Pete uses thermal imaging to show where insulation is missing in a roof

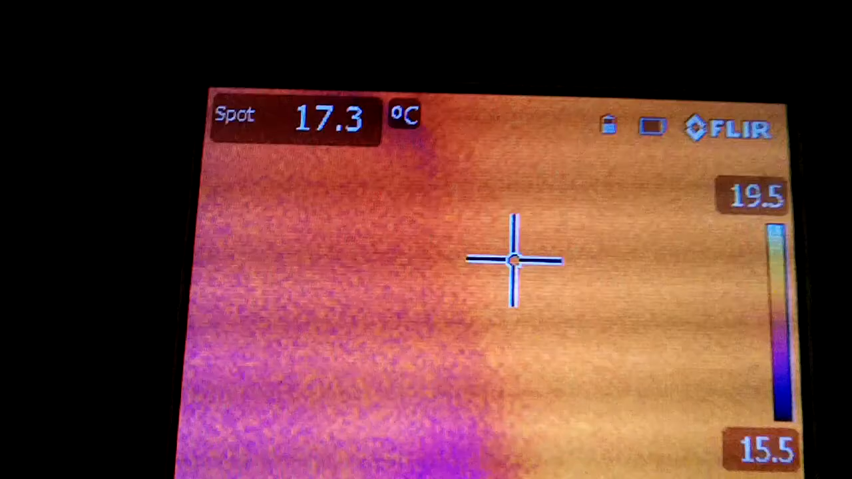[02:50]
On screen: spot 17.3°C, scale top 19.5°C, scale bottom 15.5°C
And then as we, that's an external wall
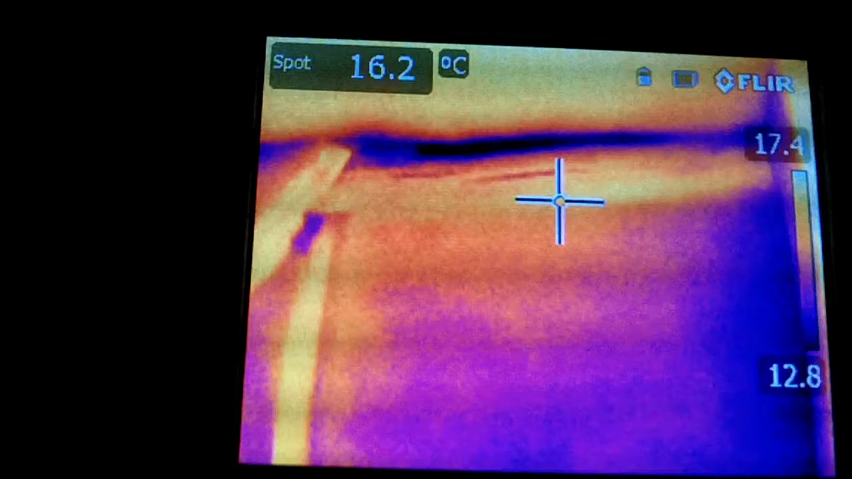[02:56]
On screen: spot 16.2°C
that goes through to the outside gable.
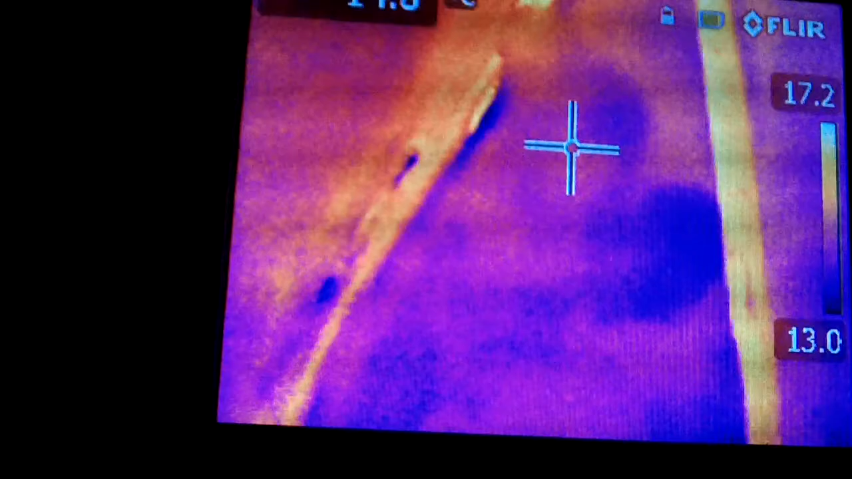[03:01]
And interestingly, you can see that that's actually relatively warm compared to some parts of it.
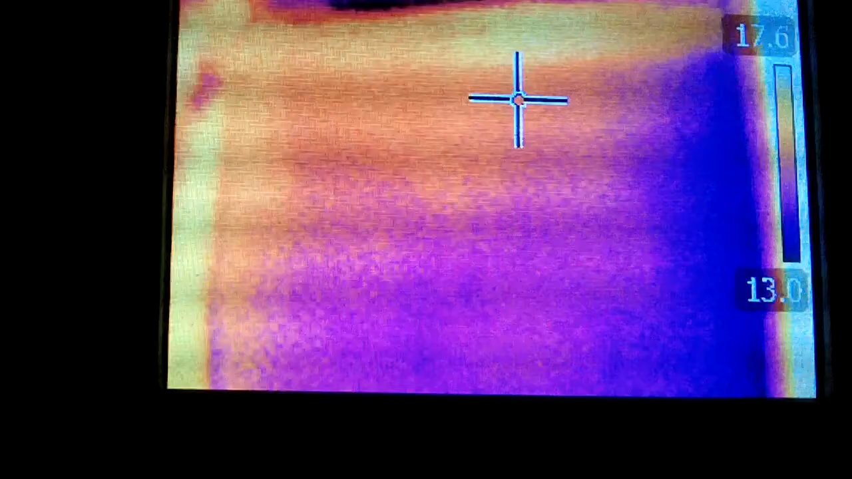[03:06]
And that is because that particular wall, you can see it's got a linear structure to it.
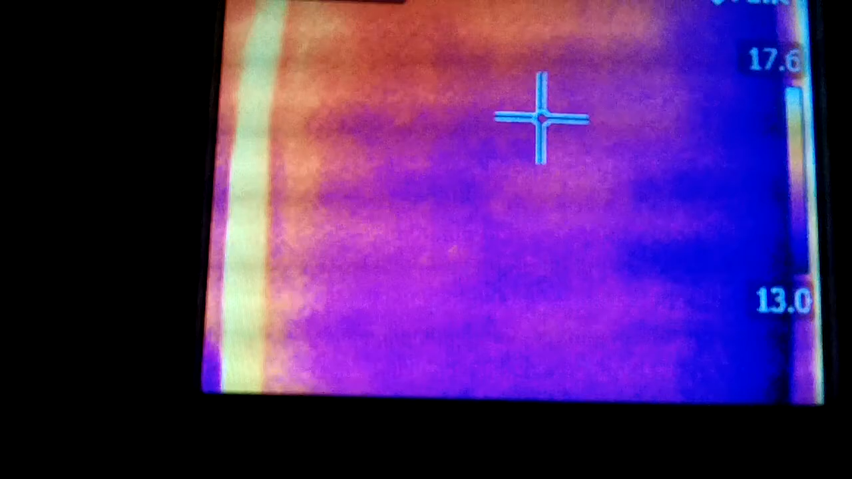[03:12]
And there is actually part of the wattle and daub in there.
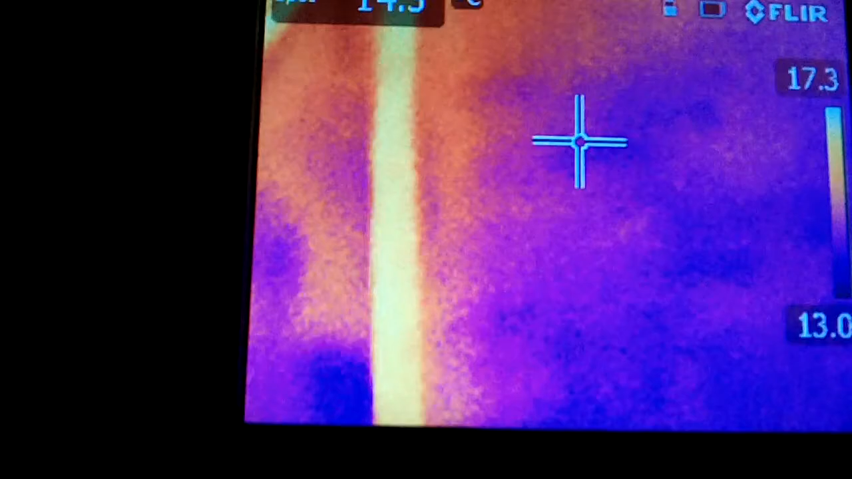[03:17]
And the wattle and daub is quite warm. Interesting little thing we picked up in the roof here. This is in the ceiling. And I think there's a leaky water tank over the top here.
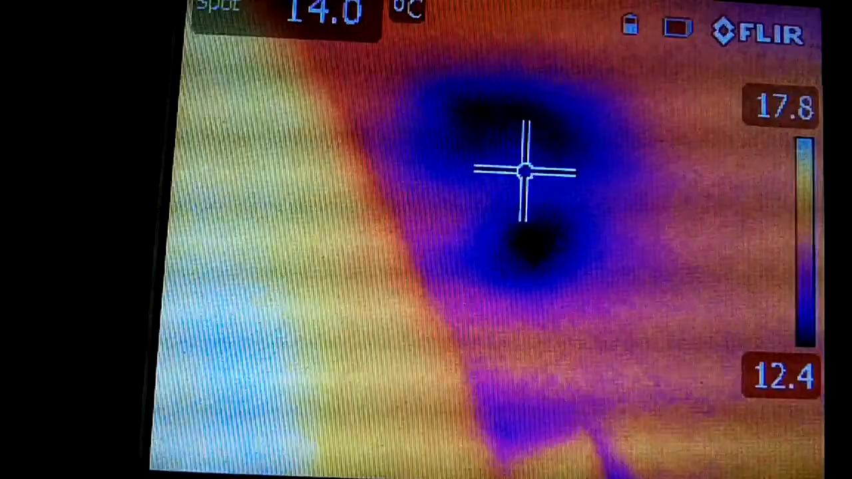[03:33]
And we know that there are leaks in the roof at this point.
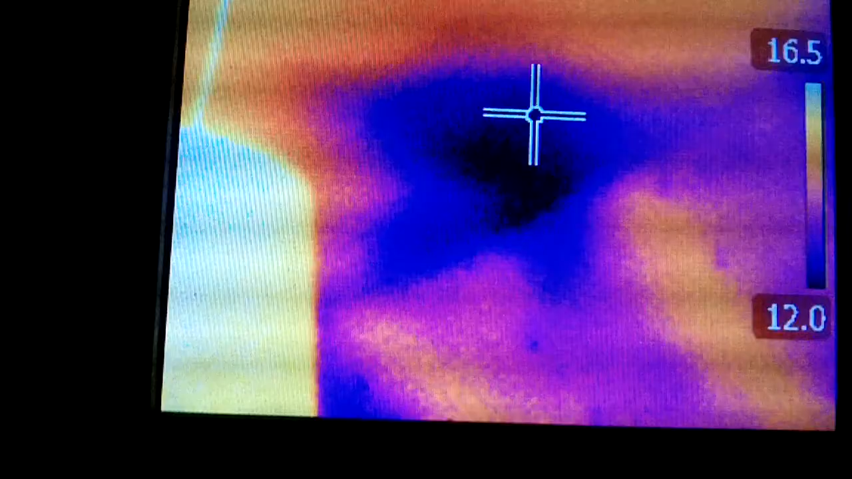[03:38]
Just above the ceiling there. So again, cold exposed corner.
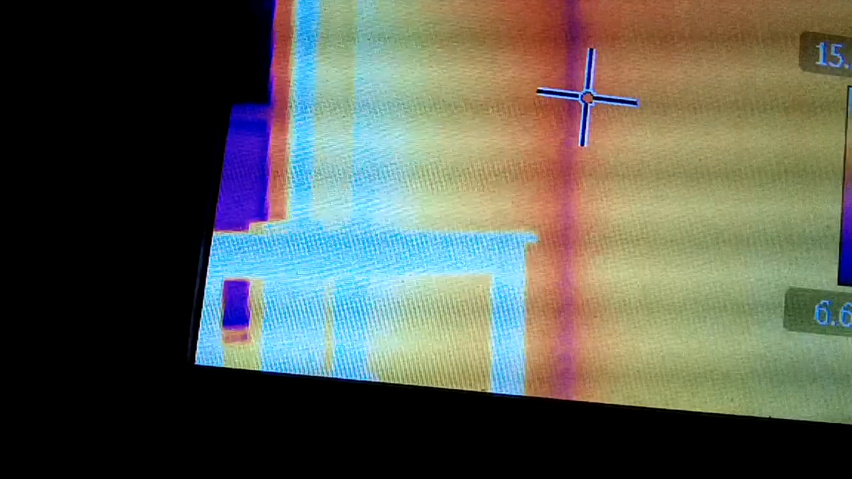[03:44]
You can see that corner is quite cool.
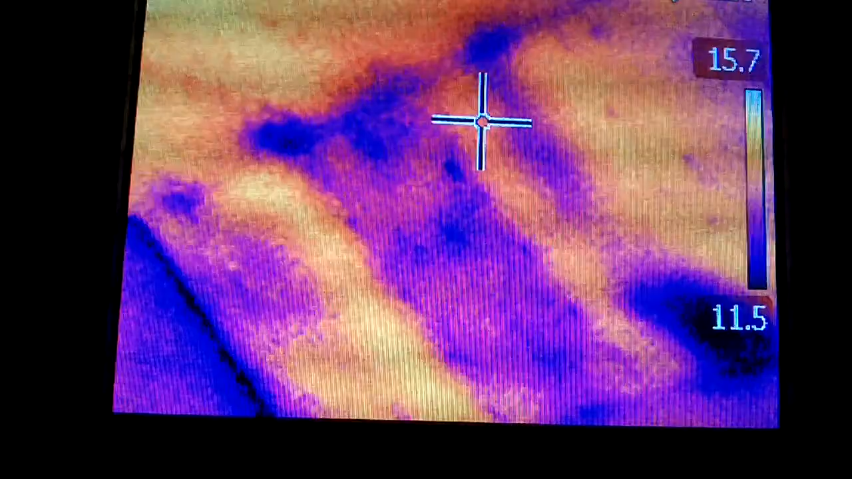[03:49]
And you can see there the, those leaky spots in the roof, in the ceiling.